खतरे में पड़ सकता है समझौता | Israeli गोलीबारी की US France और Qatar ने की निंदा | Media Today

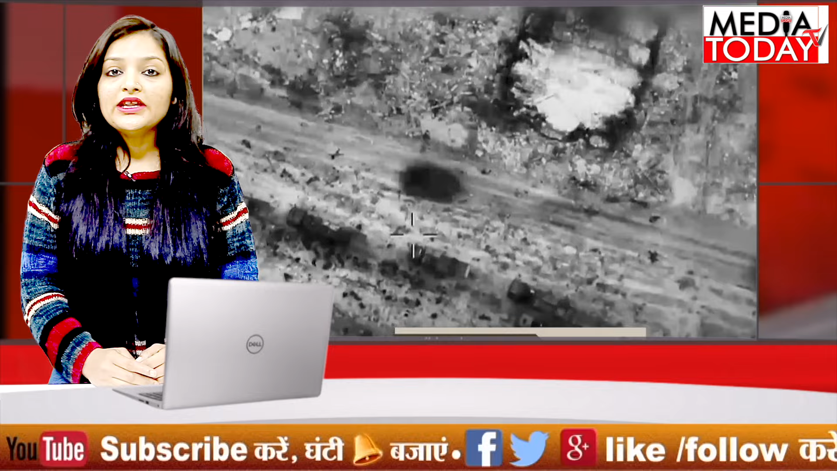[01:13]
में दिखाई दे रहा है कि सैकडों की तदाद में लोगों ने राहा सामगरी के ट्रकों को